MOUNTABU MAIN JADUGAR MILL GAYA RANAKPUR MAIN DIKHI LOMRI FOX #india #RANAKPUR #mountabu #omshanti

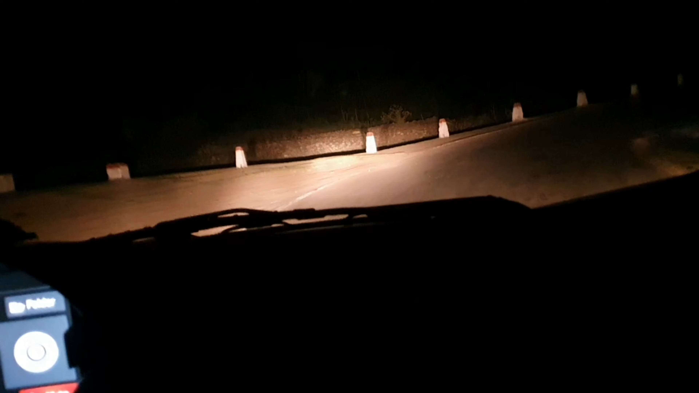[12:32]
तो हम अभी रात को कर रहे हैं नाइट सफारी,
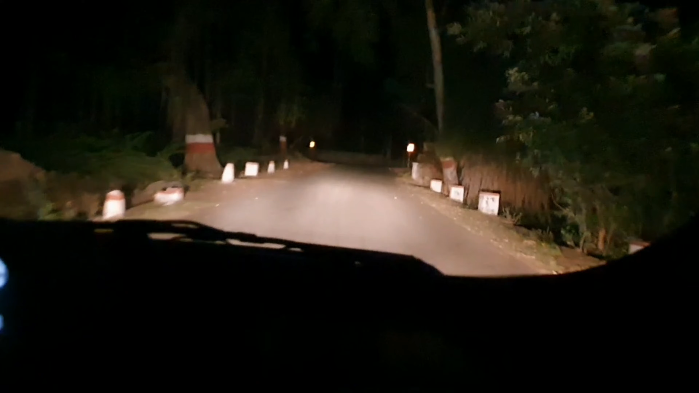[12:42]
और ये उदयपुर रोड है, मेरी कैमरा चालू नहीं हुई थी, मुझे लगा कैमरा चालू है, तो आगे जो है ना किसी ने फॉरेस्ट वालों ने बताया कि लियोपर्ड दिखा है 8-10 किलोमीटर आगे ही,
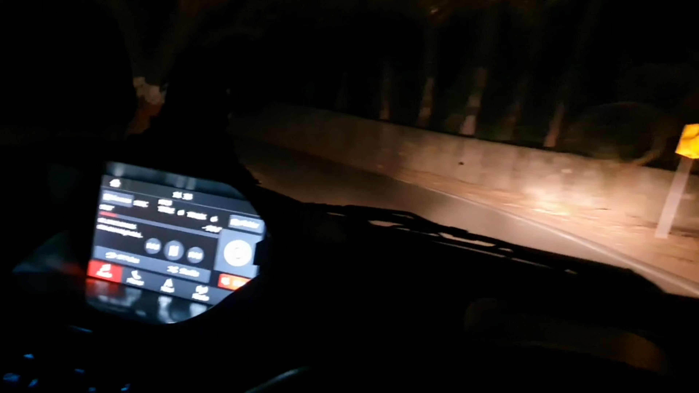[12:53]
तो मैं 8-10 किलोमीटर जा रहा हूँ। अभी टाइम हुआ है लगभग 12:45, तो
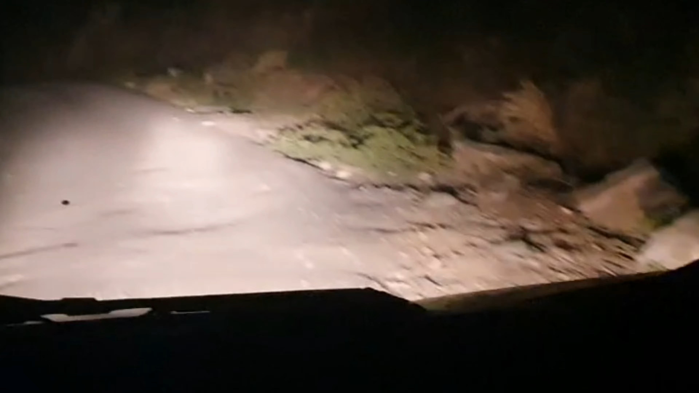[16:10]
बहुत डर लग रहा था यार, मतलब फटके हाथ में आ गई, हाथ में जो नहीं होती, और ये देखो मैं कितना ऊपर हूँ, मतलब 4 किलोमीटर में ऊपर आ गया था। गई है, मतलब गाड़ी तो आगे बढ़ ही नहीं रही थी और इतना डर लग रहा था।